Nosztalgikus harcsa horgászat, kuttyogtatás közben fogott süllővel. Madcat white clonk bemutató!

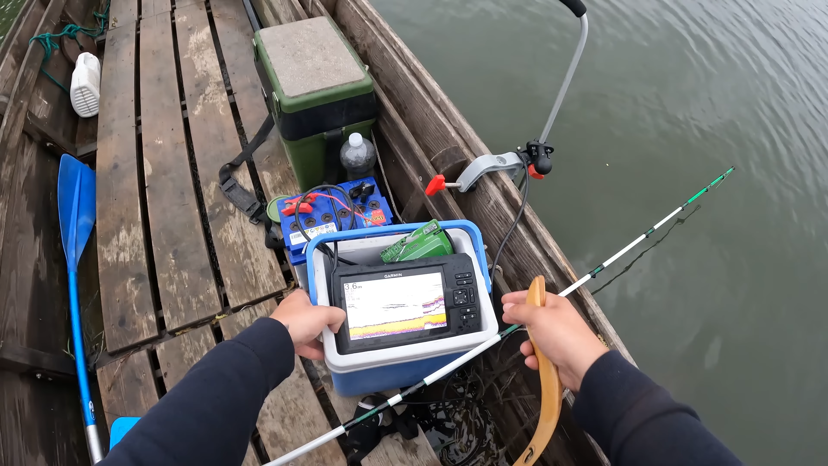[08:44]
És akkor itt már látszik is a... Csoli. És a... Na, ráj! Na, lássuk!